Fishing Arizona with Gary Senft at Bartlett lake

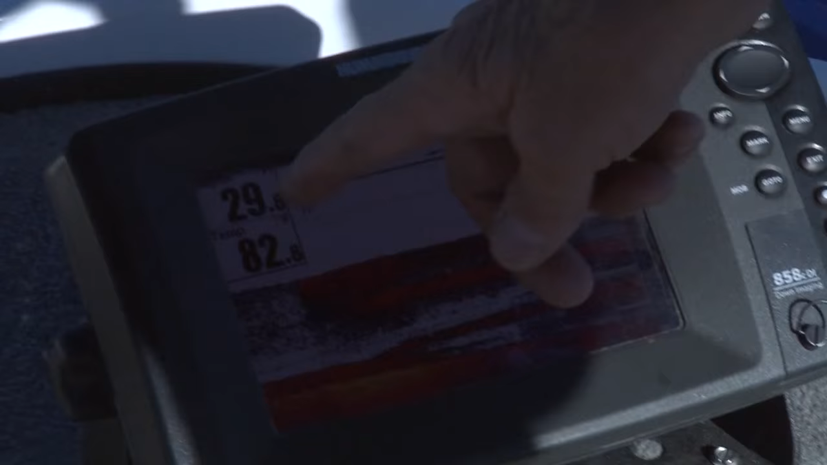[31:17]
all right it's 29 feet right here 82 degrees there's the bottom right there look at the shad right
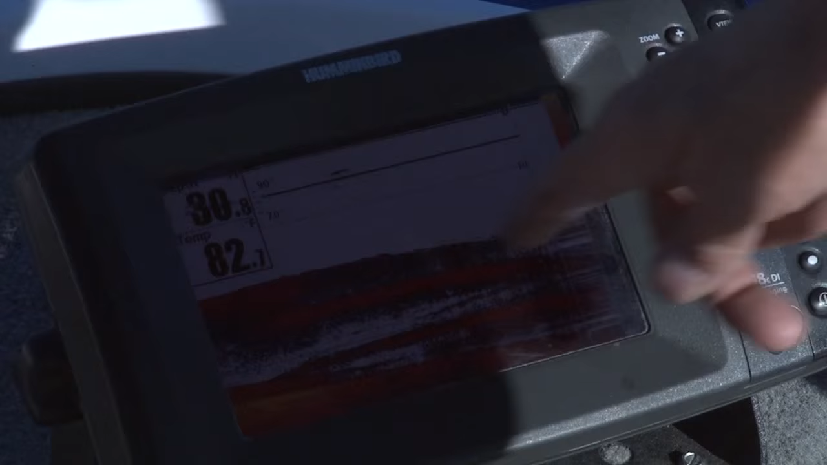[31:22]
here remember we talked about having shad in the area so
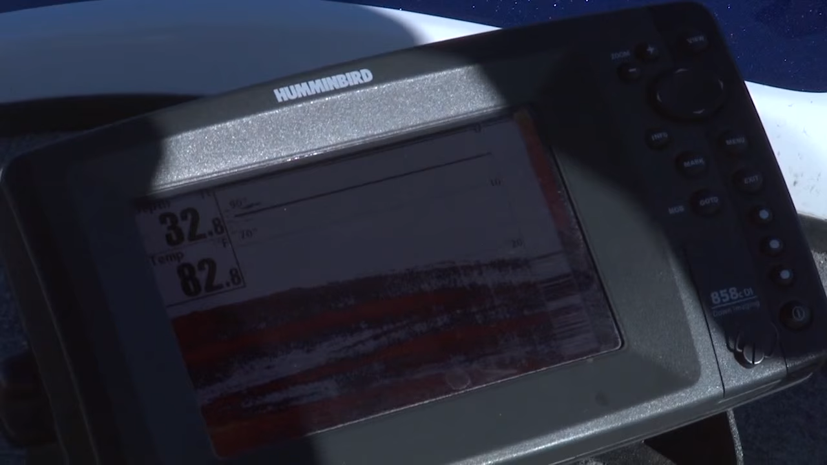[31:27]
On screen: water 82.8°F
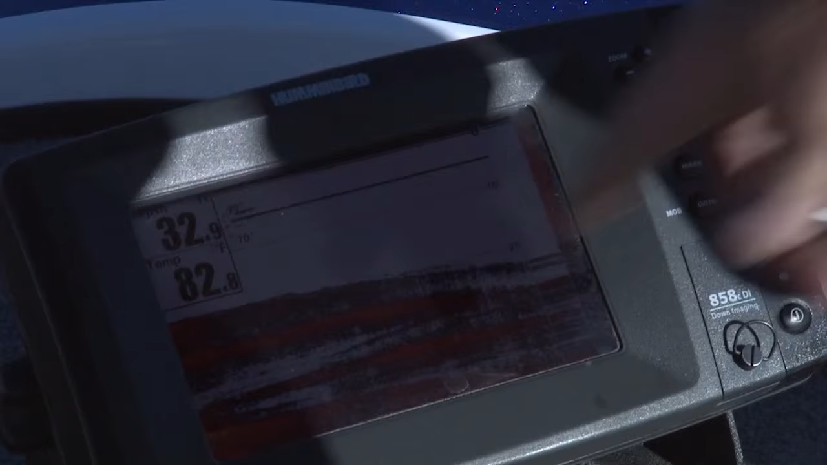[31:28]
when you're fishing around a point and you see stuff like that that's that's tremendous